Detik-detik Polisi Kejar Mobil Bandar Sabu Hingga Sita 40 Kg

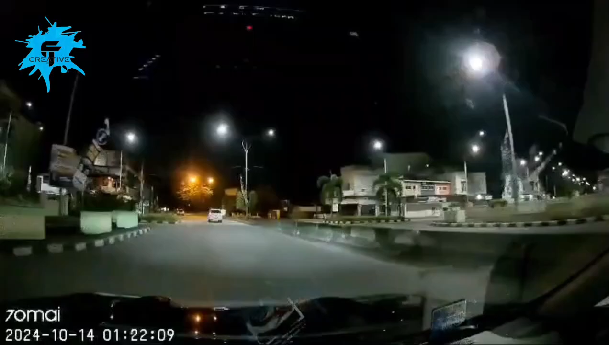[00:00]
Kencang dah Oh, buter balik dah nih
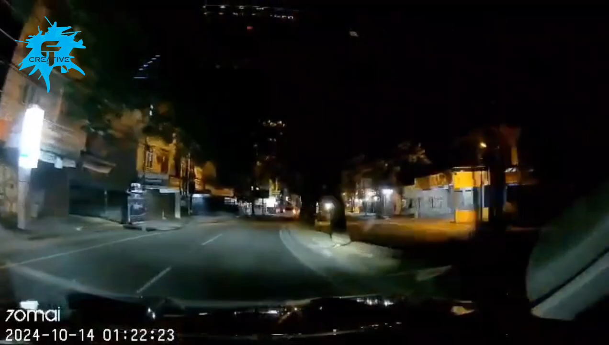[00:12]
Buter balik dah, menan Gas, terus Ini, gak masalah Bawa pulak ini ya Kayak mana nih, uang Doruskan aja, doruskan
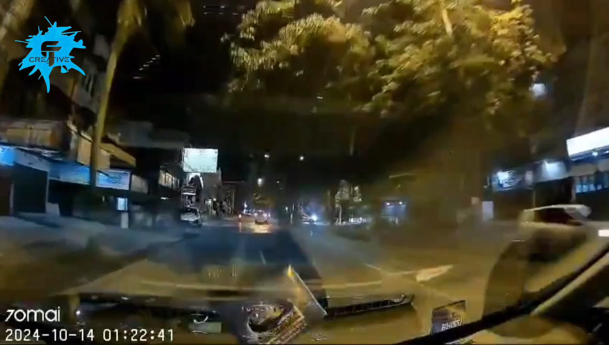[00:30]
Ini orang ini, udah puter balik Itu orang Danjuan itu Puter balik? Bukan, puter balik Kencang dah Ini pak sebarani Bingung
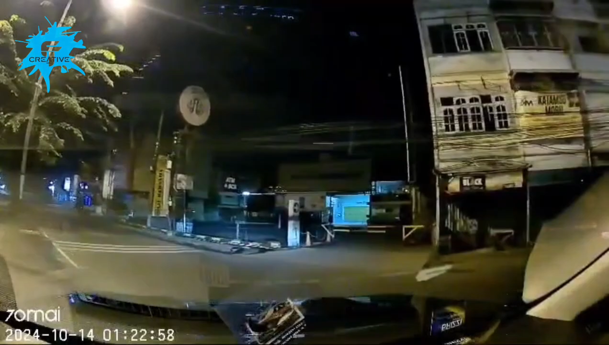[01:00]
Tadi ini, tadi ini, 50 Ada, ada, ada, ada Lari, lari, lari Lari, kejar, kejar, kejar Eh, ada kereta lengket tuh Aduh Aduh Aduh Aduh
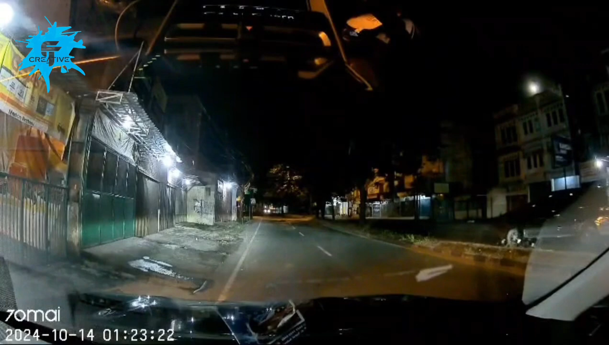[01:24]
Aduh Tegak, tengak, tengak, tengak Aduh